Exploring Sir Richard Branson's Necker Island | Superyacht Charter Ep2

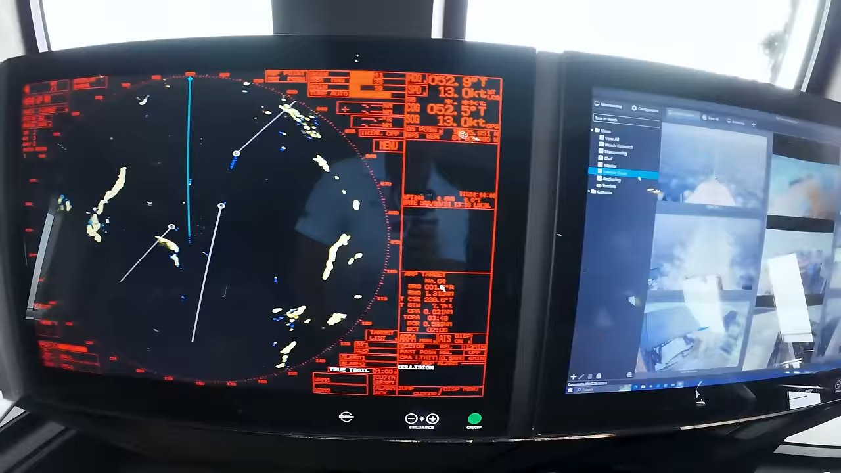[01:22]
right on the bow so I've got the upper target you can see we have
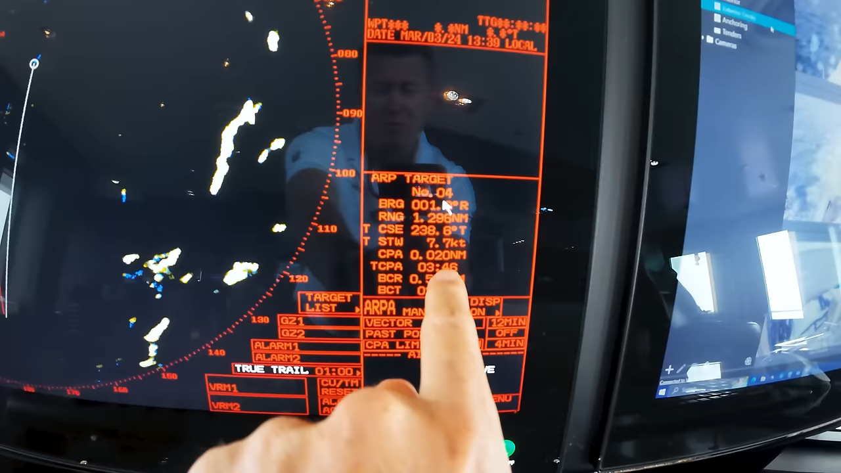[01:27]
almost a collision course with him in three minutes and I still visually can't see him okay